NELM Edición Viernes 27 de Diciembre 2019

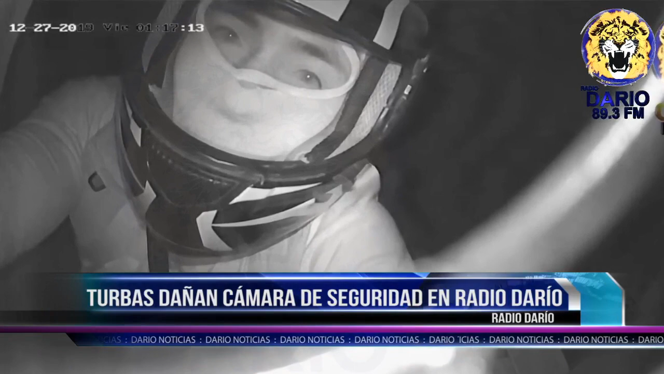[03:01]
turbas del Frente Sandinista en la ciudad de León Aprovecharon la madrugada de este viernes
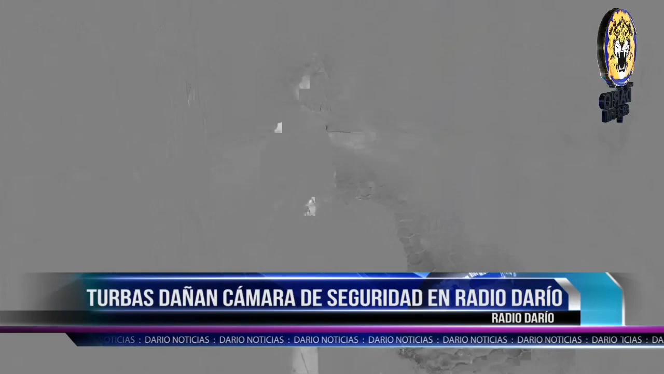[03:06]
27 de diciembre Para destruir una cámara del circuito de seguridad en
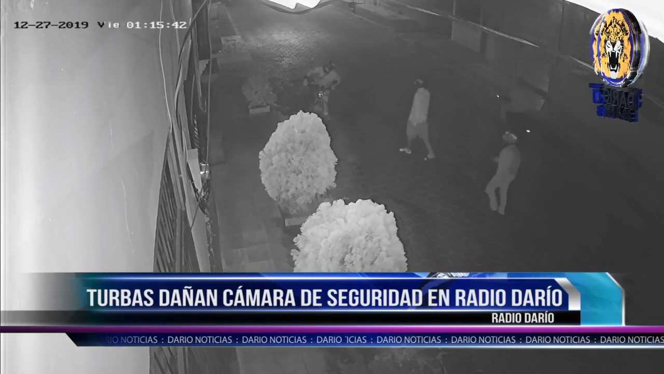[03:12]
la propiedad donde funciona Radio Darío Tras su destrucción el 20 de abril del año 2018 En el silencio y oscuridad del inicio de este día viernes Al menos siete motocicletas conducidas por delincuentes afines al partido de gobierno en la ciudad universitaria Arribaron al medio de comunicación Usando pasamontañas y cascos de motocicletas Así los sujetos ocultaron sus rostros para no ser identificados